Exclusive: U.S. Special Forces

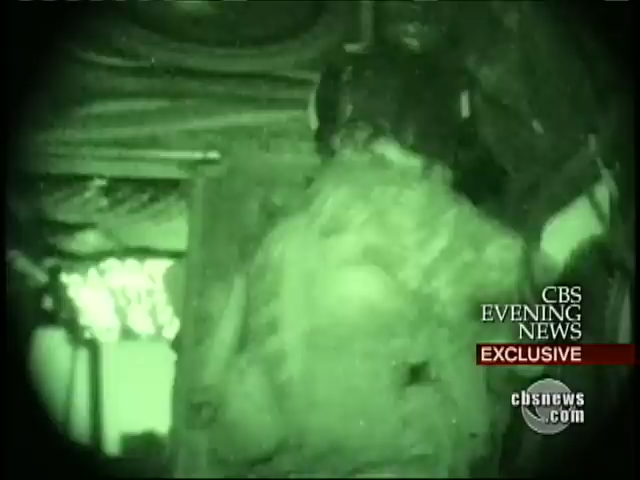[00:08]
Every minute, bringing them closer to their target.
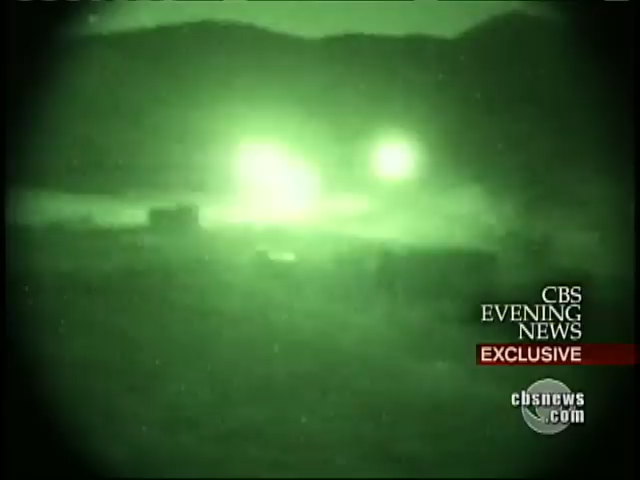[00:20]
Gunfire lights up the night sky. Shift fire, shift fire, shift fire.
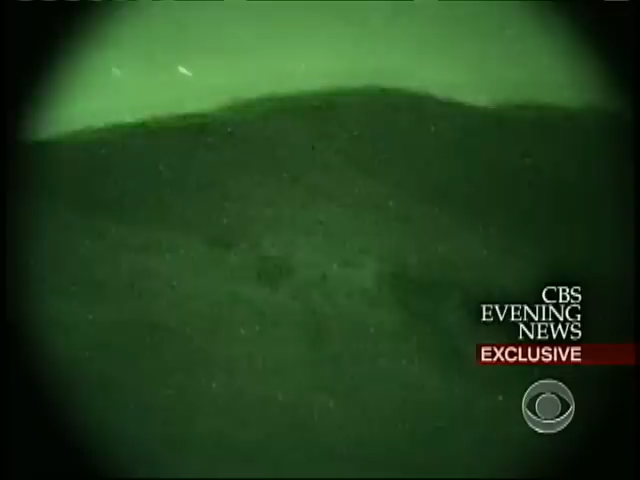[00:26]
But the operation is swift and decisive.
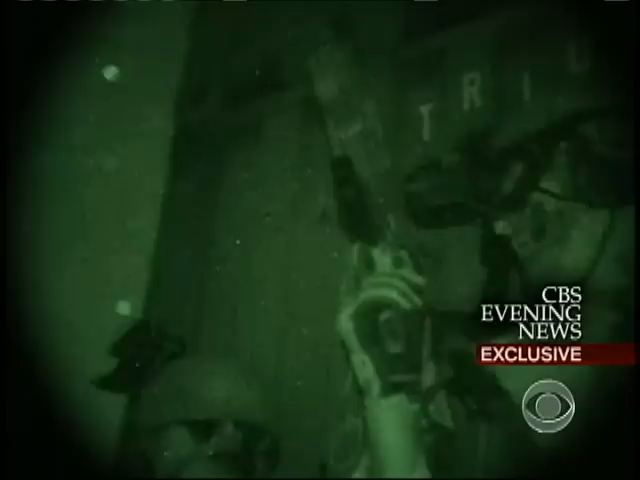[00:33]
The Special Forces soldiers secure the area and eliminate their targets. This operation has the feel of Afghanistan, and the terrain is strikingly similar.
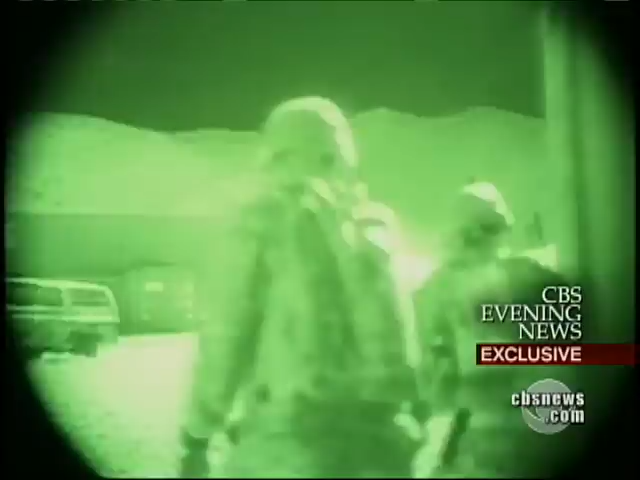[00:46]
But we're not on Afghan soil.
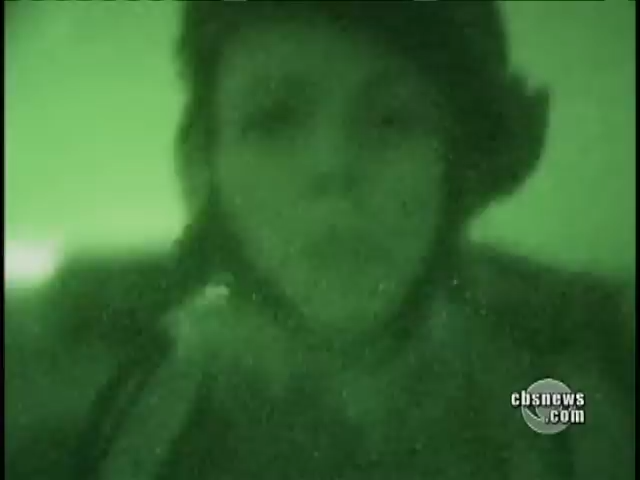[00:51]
We're thousands of miles away in the middle of the Utah desert on a Special Forces training mission.
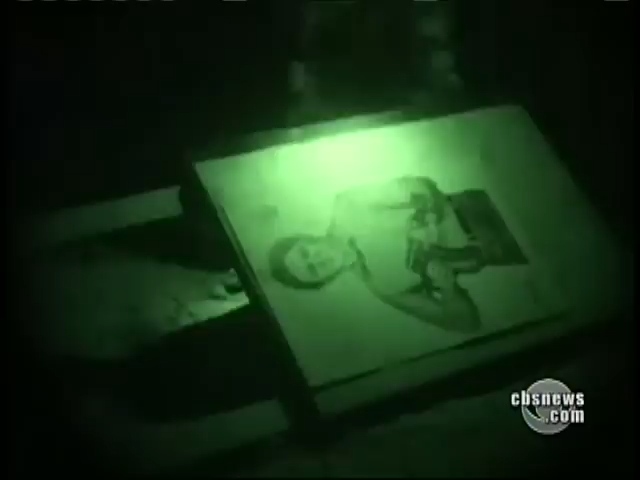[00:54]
The enemy here is a paper target. But these soldiers know from experience that the targets and the dangers they'll face in Afghanistan are very real.